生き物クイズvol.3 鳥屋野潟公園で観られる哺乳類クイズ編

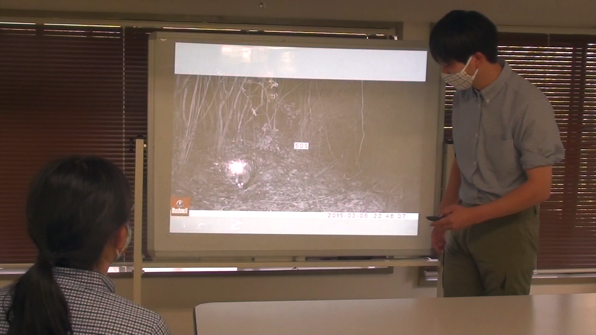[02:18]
やばいやばいちょっと待って再生しますねこっちからじゃないといかないのかなあ、
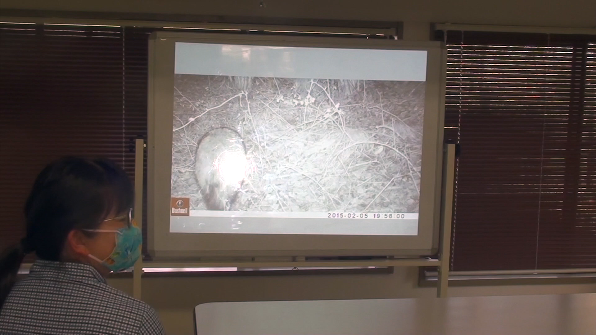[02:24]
動いたはい、動きましたねお!お!
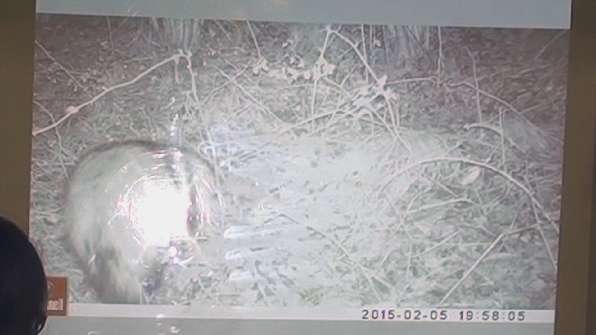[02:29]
何か探してますねあー、なるほどなるほどはい、これで何かわかる気がしますわかってきた人はいるかなうん、アニメとかにあったりねあ、
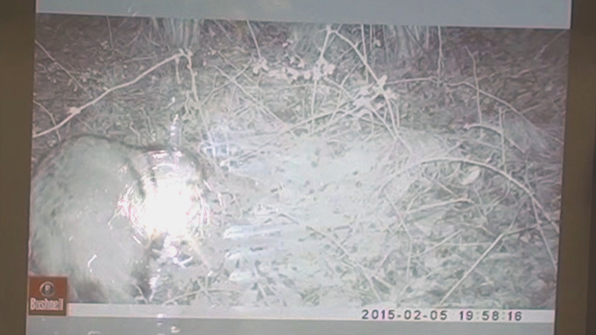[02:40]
そうですねバカされちゃったりするやつですよねそうです、そうですあー、かわいいアニメだと…あ、あー、いけないいけないこういういろんなアニメとかやっぱ日本にはよくいる
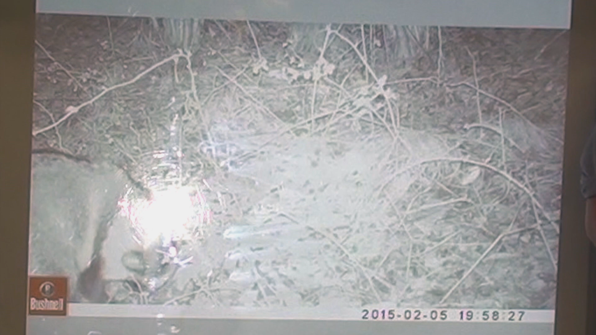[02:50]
うんうんうんうんまあ日本以外ではなかなかいないんだよねあ、そうなんですかそうなんですじゃあ次の動画でこれでわかる人結構いるんじゃないかなうんうんうんうんほら、
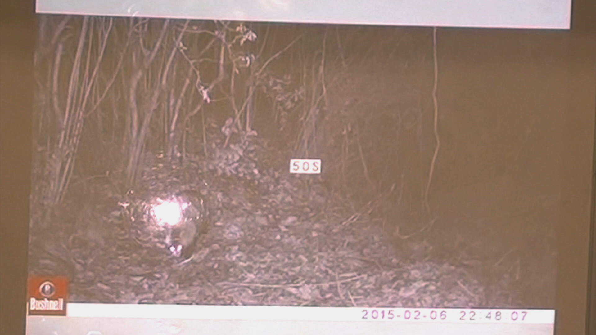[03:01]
ほんとだこれは冬場だからすごいもこもこしてて冬場見るとすごいかわいいよねかわいいですね家で飼いたくなるっていう人もいるかもしれませんが野生動物なので
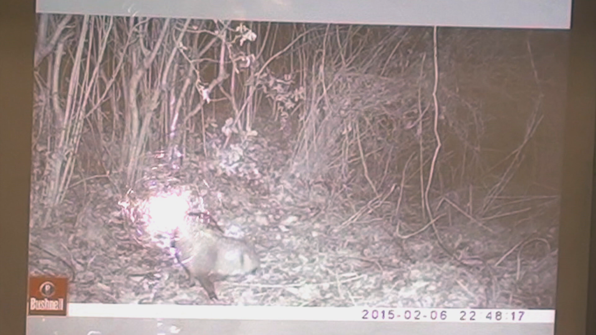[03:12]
我慢してもらえればと思いますこれでわかったんじゃない?今の顔でそうですね、かわいいせっかいきましょうかはいはい
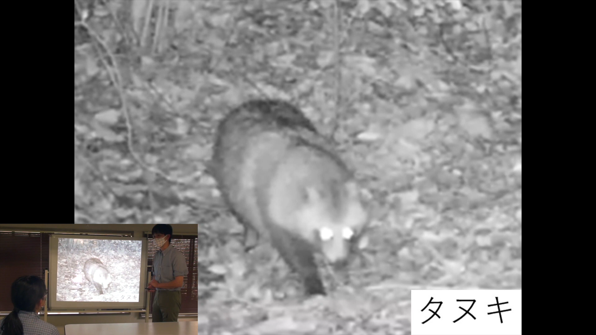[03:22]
拡大したらすごい画質が悪くなっちゃってはい、正解はたぬきですねたぬき、かわいい日本に、日本代表すると言ってもいいかもしれないねっていう動物で、実はこの子に結構いますへぇー有名なのだとたぬきってたためて同じ場所にうんちするんだよねためふんって言うんだけどそれ見るとどんな植物を食べたかとか分かって私もたまーにためふん探してどんな虫が来てるかとかね、調べたりしてますがなるほどなるほど皆さんは衛生的な問題もあるのでつかんさんも気をつけてねはい、
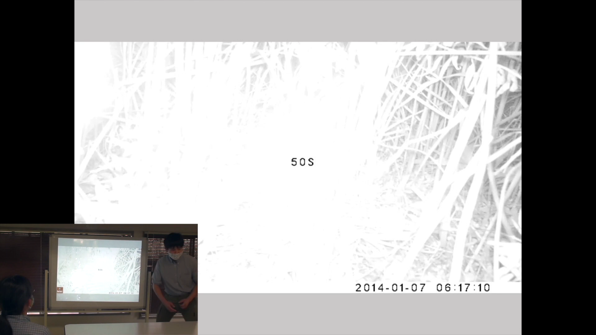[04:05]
わかりましたちょっと見たくなる気持ちはわかったのではい、続いてですね、第2問はいこれ難しいかもしれない真っ白真っ白ですねこれから動画動かしますがはい今いるのわかります?どこだ?あー!小っちゃいなんかハムハムしてますねハムハムしてますねあっ?あっ?